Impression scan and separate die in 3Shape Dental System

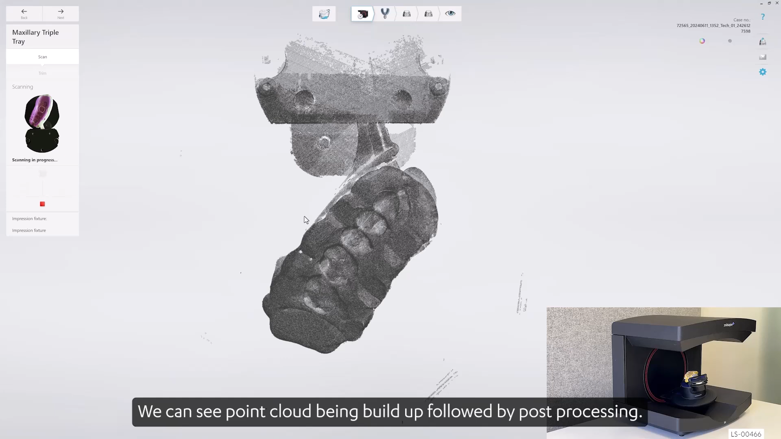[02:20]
We can see point cloud being built up, followed by post-processing.
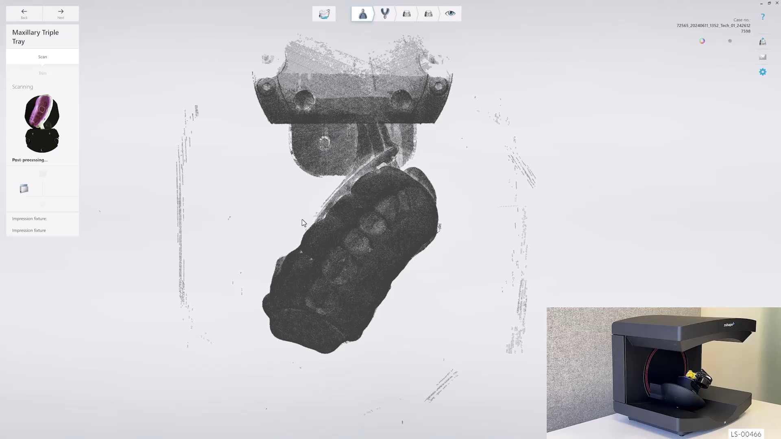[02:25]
After model is completed, we should evaluate if we have sufficient amount of data or
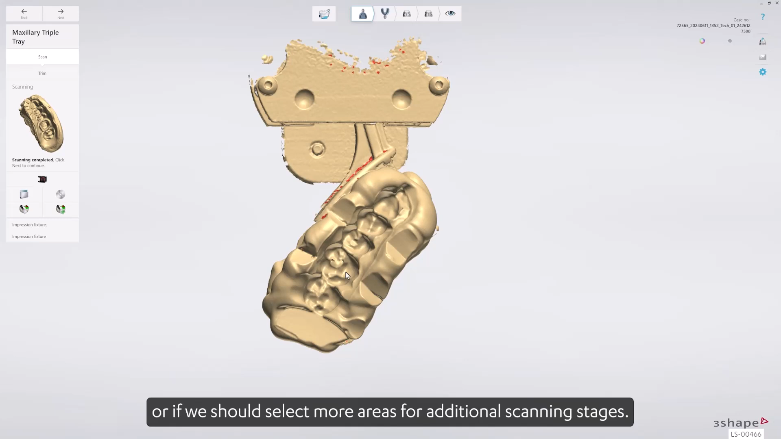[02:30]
if we should select more areas for additional scanning stages.
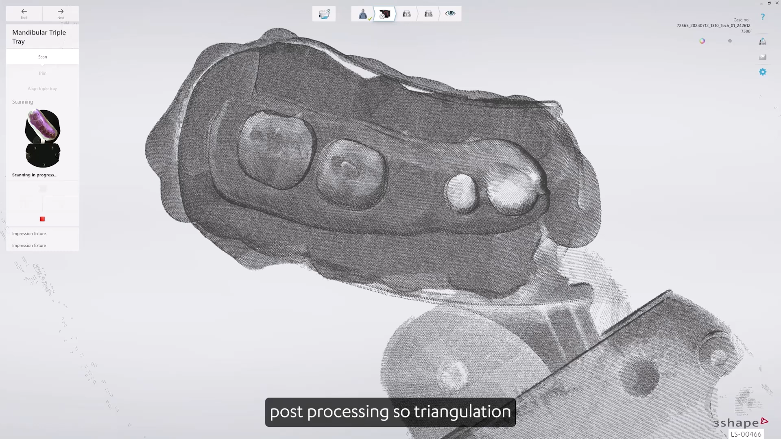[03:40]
post-processing, so triangulation, depends on computer hardware components.
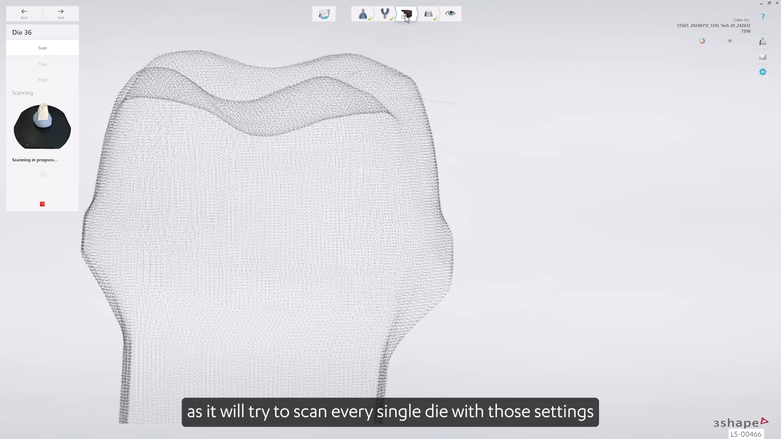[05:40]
But remember to bring it back afterwards, as it will try to scan every single dye with those settings until it has been changed again. Software should fit dyes to the impression scan automatically,